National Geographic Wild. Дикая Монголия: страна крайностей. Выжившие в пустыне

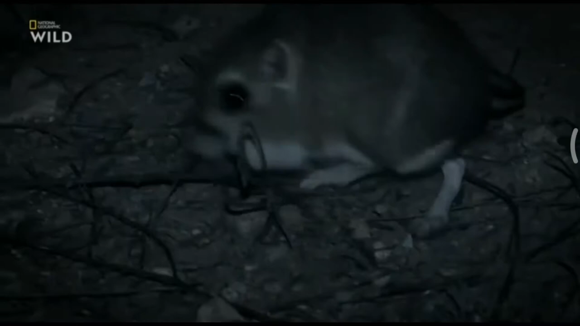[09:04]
Кенгуровый прыгун использует ночь как прикрытие, чтобы избежать смерти.
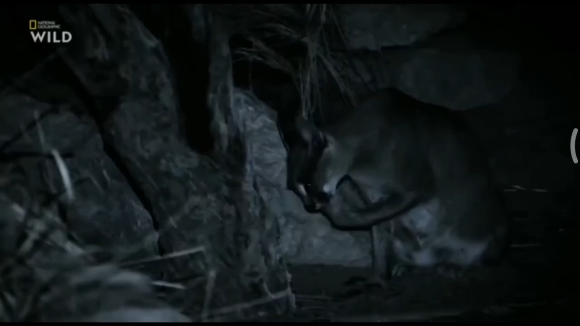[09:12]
А каракал слизывает остатки жертвы со своих липких лап.